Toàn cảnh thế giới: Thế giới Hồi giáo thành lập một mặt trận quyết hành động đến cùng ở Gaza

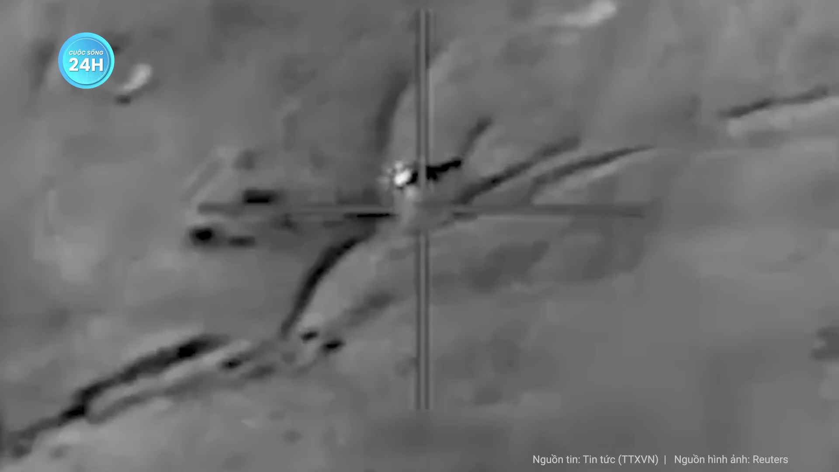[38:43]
năm triển khai Theo hai quan chức Israel nó
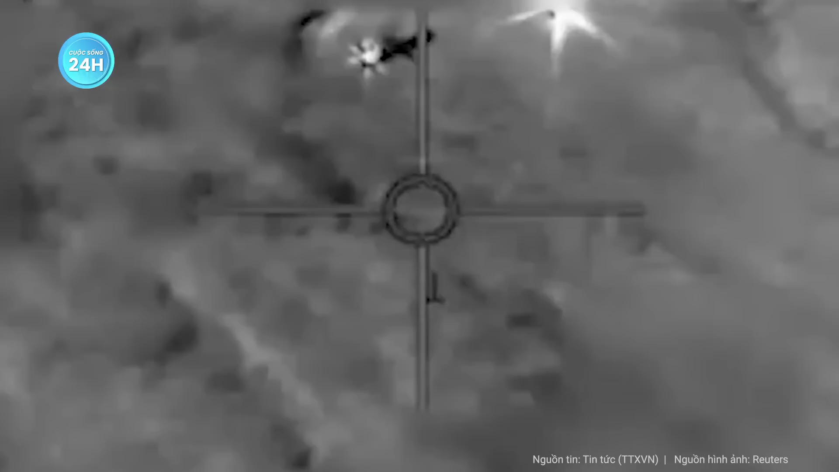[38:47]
cũng là vụ đánh chặn tên lửa đầu tiên xảy ra trong không gian
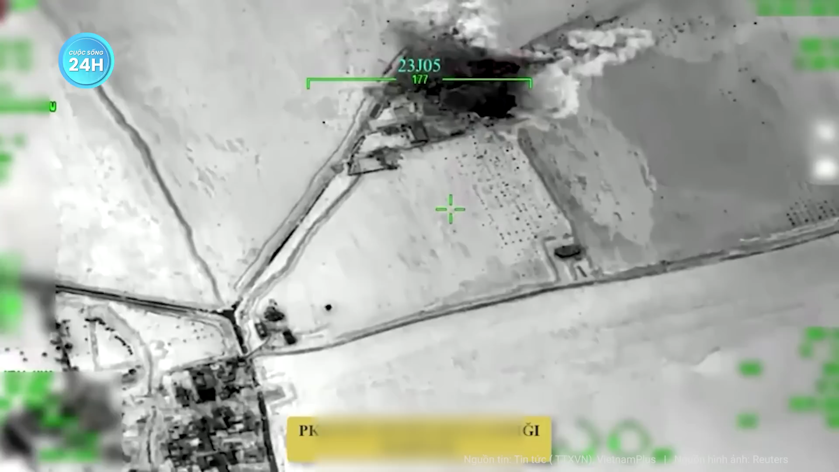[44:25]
Trong tuyên bố đăng trên mạng nhóm có tên gọi nhóm kháng chiến Hồi giáo ở Iraq khẳng định các tay súng của lực lượng này đã thực hiện vụ tấn công bằng máy bay không người lái nhằm vào mỏ dầu Al-Oma ở vùng nông thôn phía đông tỉnh Del Anjua và đã đánh trúng mục tiêu
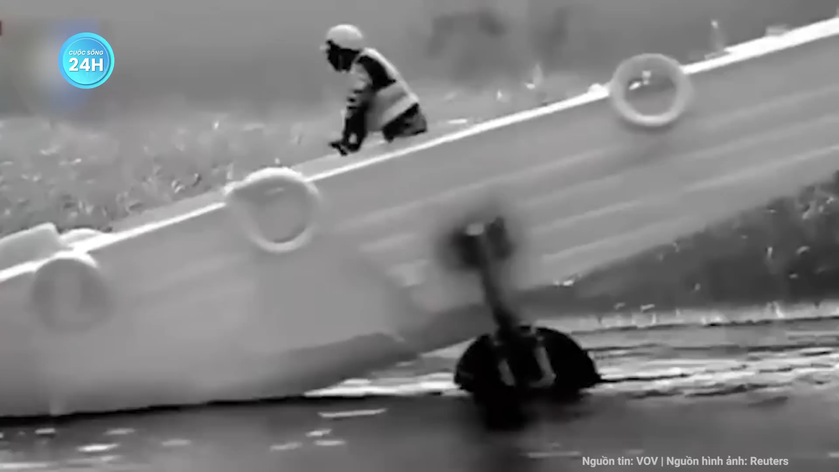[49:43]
tiến sang tả ngạn con sông mà còn chiếm các vị trí dọc bờ sông và một phần của làng Karinky Họ
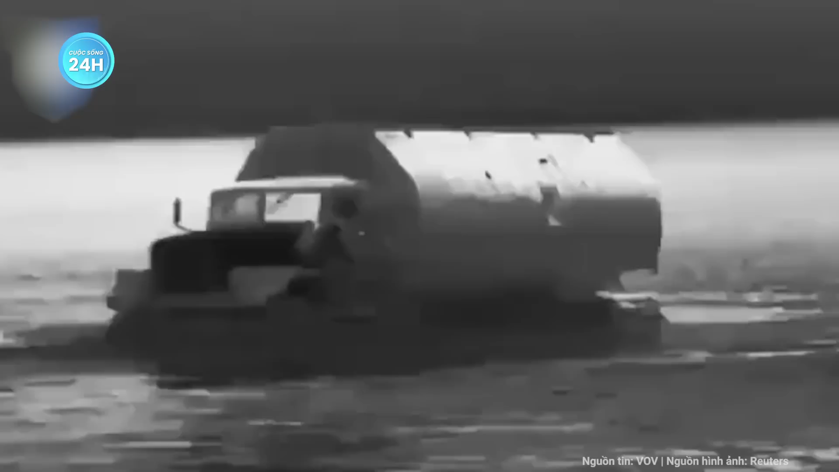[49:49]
đã nắm giữ các vị trí đồng thời vận chuyển xe bọc thép qua sông Chúng tôi đang cố gắng cầm cự để đối phương không thể xuyên thủ phòng thuyến Theo kênh Telegram Wagonzo khu vực mật trận này đã trở thành một trong những ưu tiên hàng đầu của lực lượng Ukraine xét về mật tác chiến Telegram Wagonzo cũng lưu ý Ukraine đã thực hiện các cuộc tấn công dữ dội từ các đảo gần Poyma